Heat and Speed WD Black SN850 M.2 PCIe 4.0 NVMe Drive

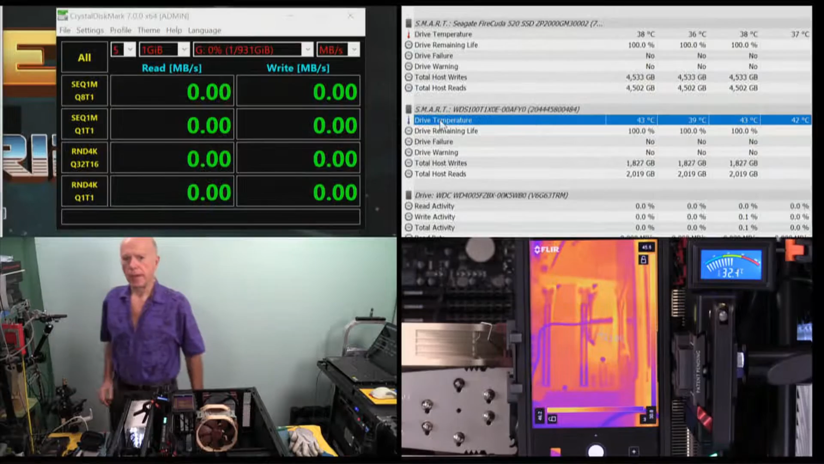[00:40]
The first thing I had to figure out was what the drive letter assignment was on. The second thing I had to figure out was which drive I was looking at in hardware inflow sensor data. And that'll split it just about right. Now based on temperature, if you'll notice in the upper left, I'm going to go ahead and initialize the test. We're on drive letter G. We've got a one gig. We have a one terabyte drive so we've got a one gig cache. When you run the test, you need to have that set for the size of the cache or larger. So you flush that out. So we'll initialize the test on drive letter G.
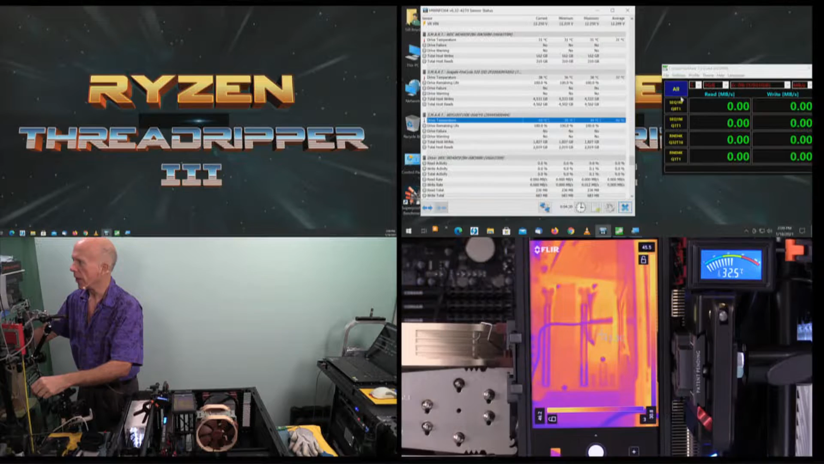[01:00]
All. I will go back over here to drive temperature. We'll zoom back in.
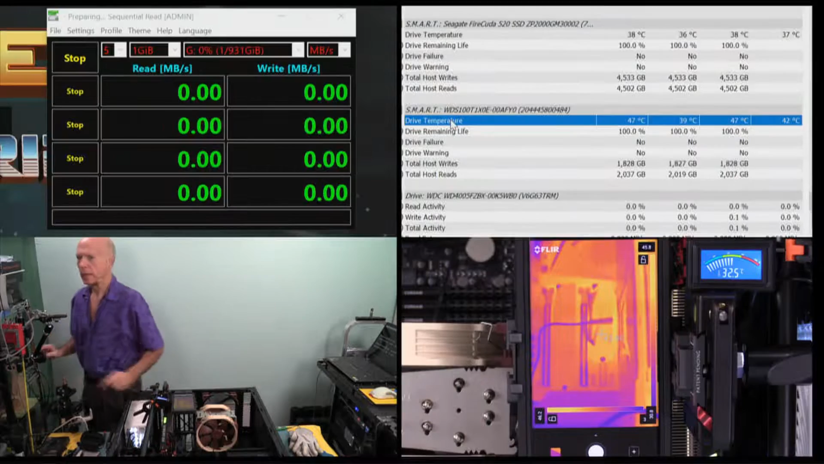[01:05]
And you'll see that on two screens. Now if you'll notice on the right to me, we're looking at the FLIR camera. And the FLIR camera, there's two things you can notice here. One right here, we've got a digital thermometer with an NTC probe. It doesn't vary much. It's running at 32.7 degrees centigrade or Celsius. But if you'll notice on the FLIR camera, that dark spot is a thermal sensor and that drive is heating up.
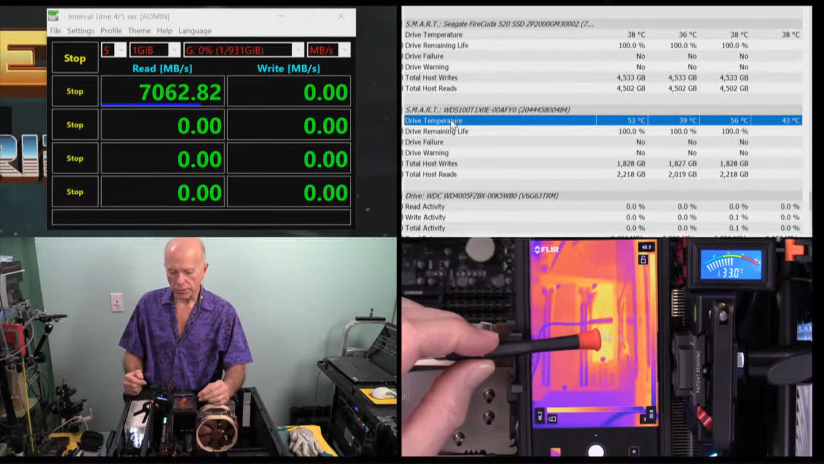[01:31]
And if you'll notice, there's a targeting mark right there and that says 48.5 degrees. And if we look at the temperature reading on the top right corner, it shows us at 54 degrees Celsius. So 49.5 on the FLIR camera, 55 degrees. And if I had any doubt, there's the Seagate Fire CUDA. And the other drive is staying steady at 31. So we're staying at 57 degrees. And it's interesting, we're only getting one sensor.
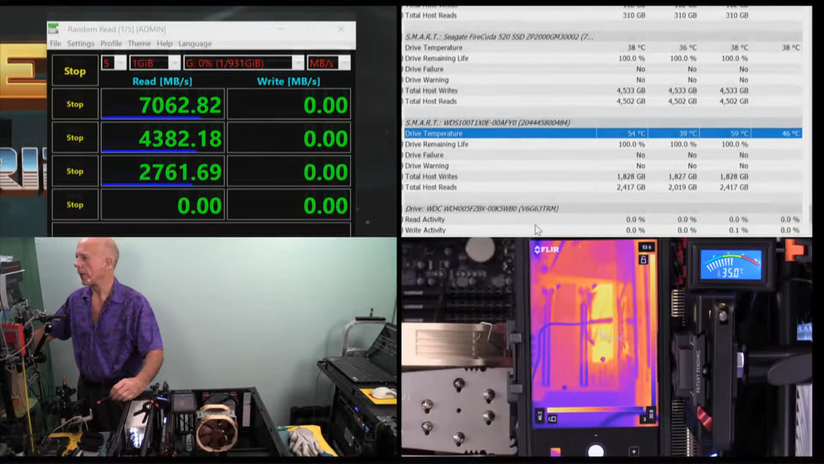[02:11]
Last time we had two sensors on the other drive. So 59 degrees, and this is pushing 53, and that's hovering at 54.55. I'll leave that alone. I'm just, I'm looking at the different drives to see how things react. What's curious, if you'll notice the two drives as an observation. The drive on the left is a boot drive.
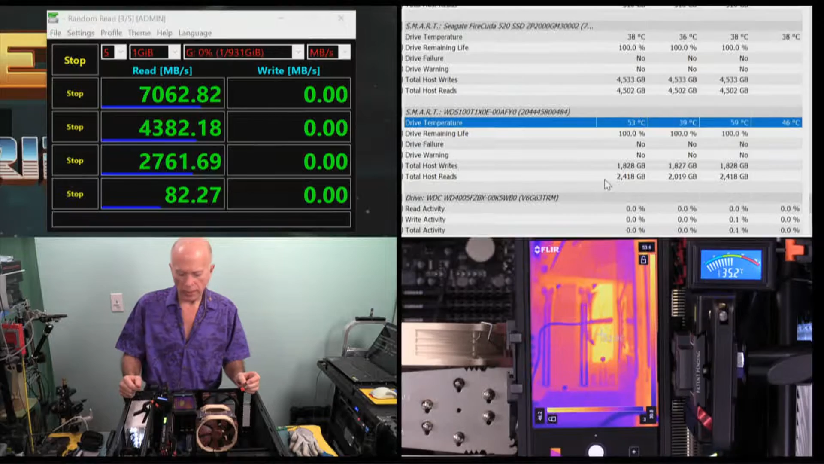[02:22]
That's the Seagate Barracuda. It's cool, but it's got a longer heat sink on it. The shorter heat sink is on the second drive, and the reason for that is because there's a single lane slot right in front of that NVME drive. So it's got a short heat sink on it. Now, this particular WD Black, as I looked at the back, the observation, there is no extra thermal conductivity plate. The largest thermal conductivity plate was on the Sabrent drive, it was on the front. The one on the Samsung was targeted to the two memory chips and the controller.
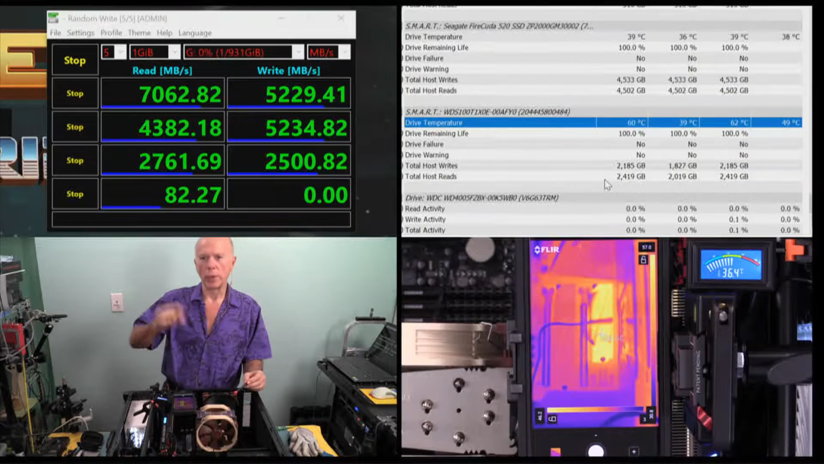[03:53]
So, I was really stoked when I saw what the Sabrent software would do. And I thought, after we did that first test, everybody will be downloading it. But after this, you're back to hardware info using just the sensors.
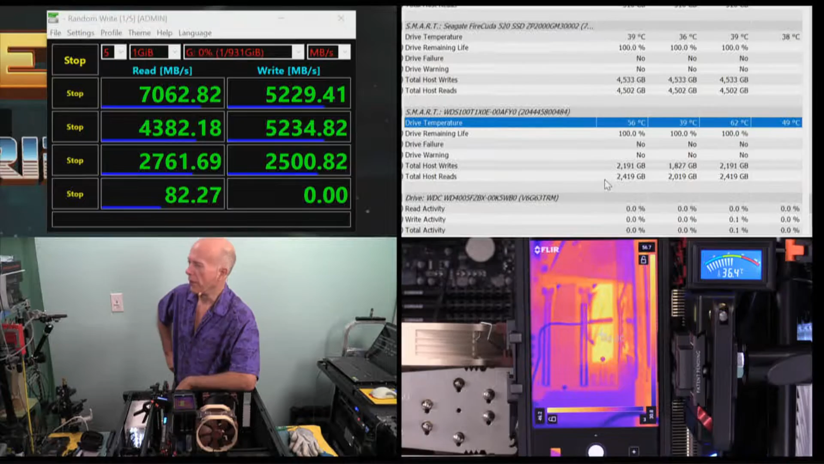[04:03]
So as the test performs, we're finished with the test. That gives us some idea. Nice performance. Of the three drives, I like the performance on that drive.
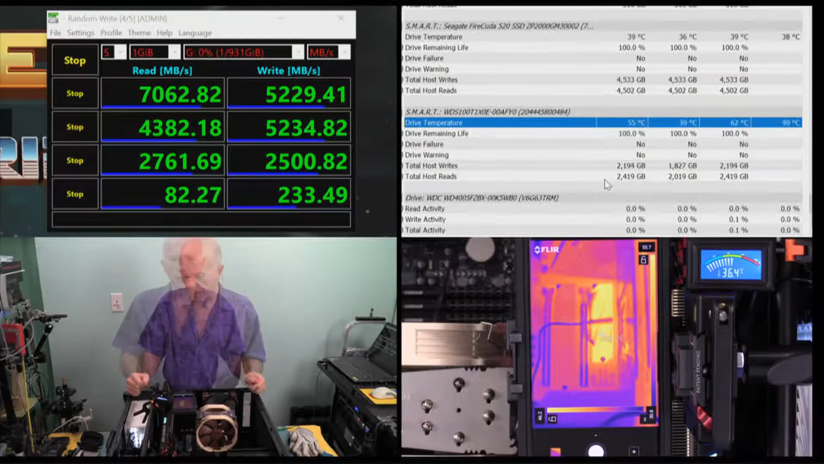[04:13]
And it performs the best after doing this test a second time. First test we did the first time was about speed. This time it was about heat and speed. So hope you guys enjoyed that. We're settling down on the hardware info sensor at 54 degrees. And we're settling down on the FLIR camera at 54.6 degrees. And the digital thermometer, which is the thermistor across the drive you see right there, it's at 36.4.
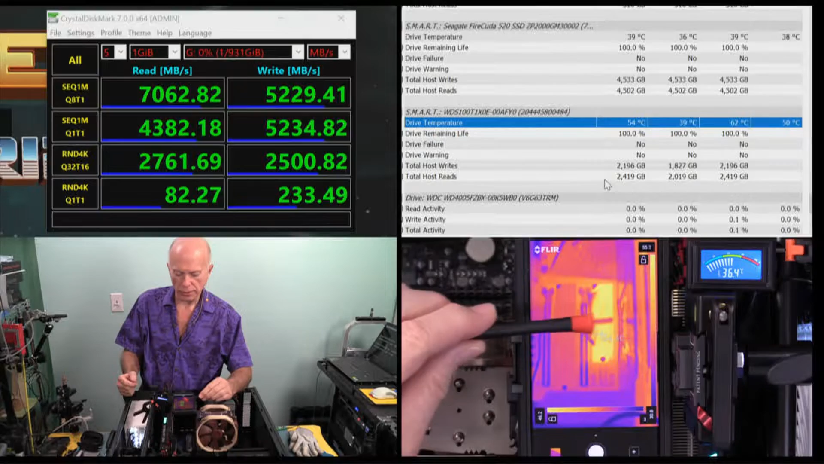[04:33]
So our two most accurate readings are coming from the FLIR camera and from hardware info. And at 53.7 degrees, it'll take a while for that to cool down. When it started up, it was at about, I believe, 35 degrees before I even turned the machine on. That was because the heat sink was still hot from the last test. Usually I like to wait about 12 to 24 hours to repeat the test. But today, I needed to expedite. So hope you guys enjoyed this. Hope you got something out of that. Thanks for watching.